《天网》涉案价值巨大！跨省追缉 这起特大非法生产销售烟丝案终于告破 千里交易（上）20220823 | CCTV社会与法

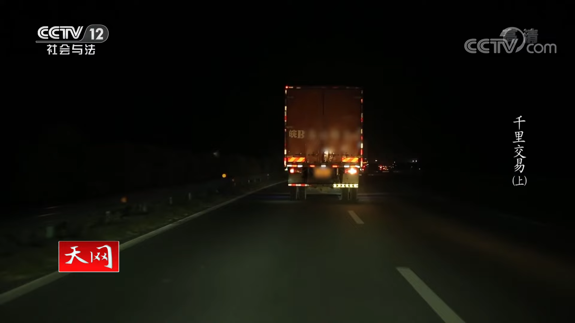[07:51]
从外形上看这辆货车与路面上行驶的其他货车并无异样并且车厢尾部还贴有正规的装货封条驾驶员也很遵守交规车速一直控制在标准限速之内一切看起来都很正常我们就在想就像这种比较正规的这种中大型的机装厢